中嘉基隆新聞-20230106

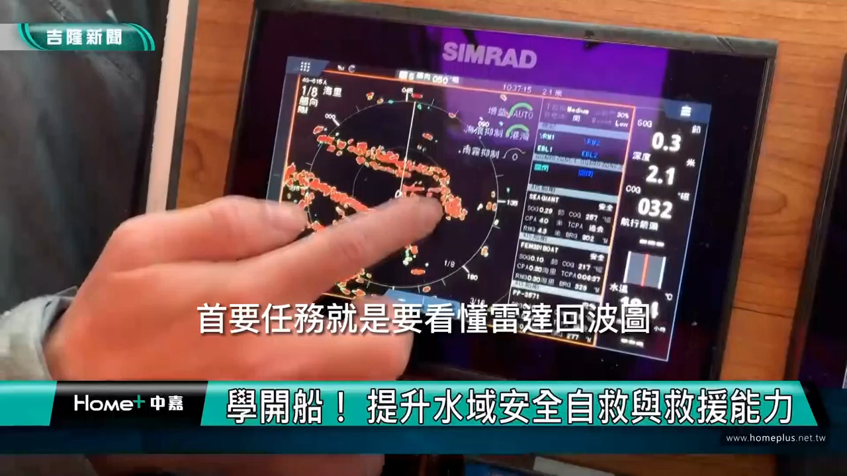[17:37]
尽管下着雨还是要来当航海王首要任务就是要看懂雷达回波图接下来感受舵的力道跟着教练指示开心出航
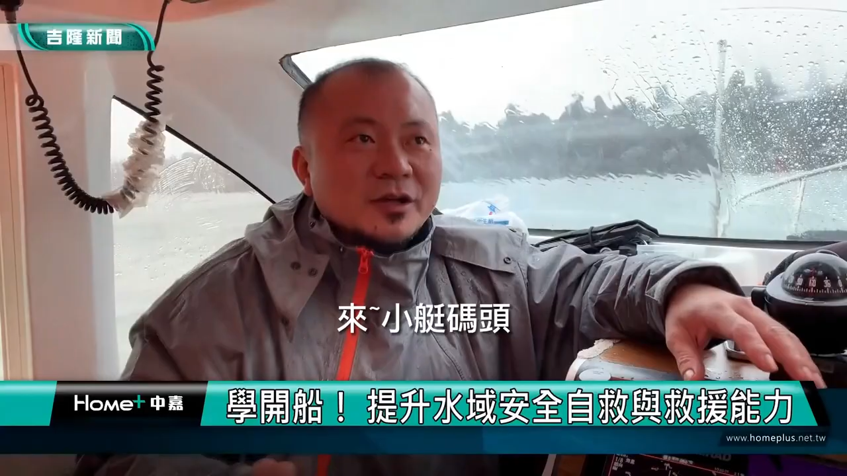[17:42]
来小艇码头它的码头是一个M字形的好
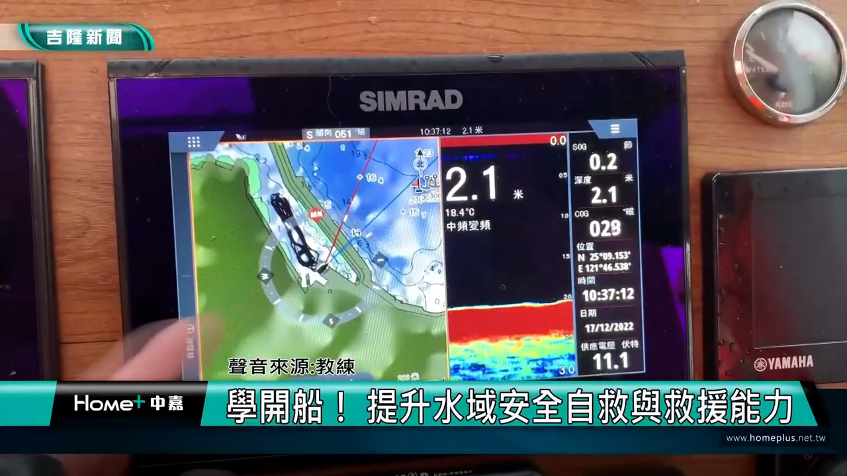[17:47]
那我们这边雷达打出来它也是一个M字形
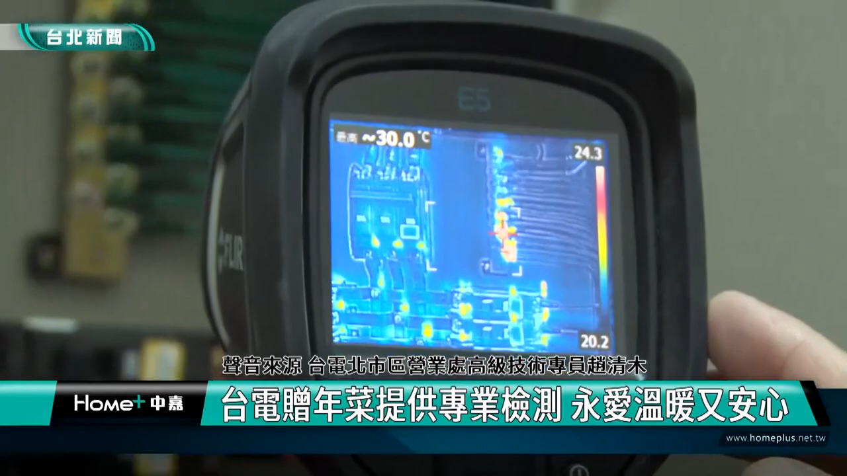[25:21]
这个是接地点看起来是温度有高一点可是它跟周
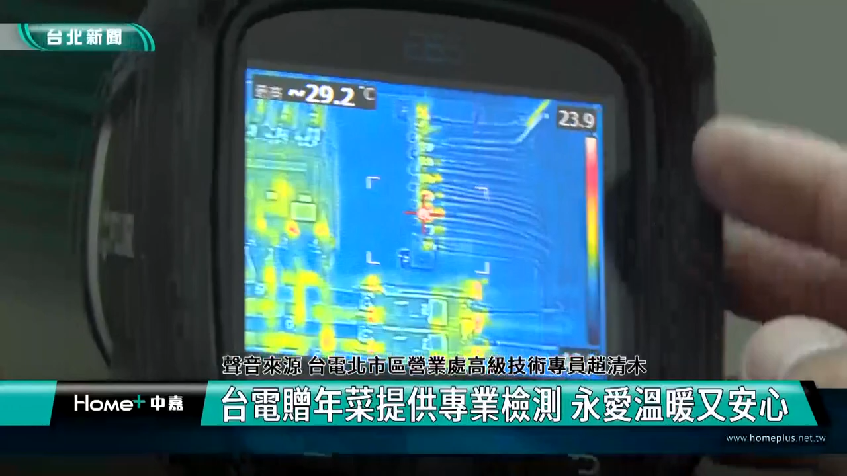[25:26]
On screen: spot 29.2°C
温相对的这个温差率也没有很大所以说是正常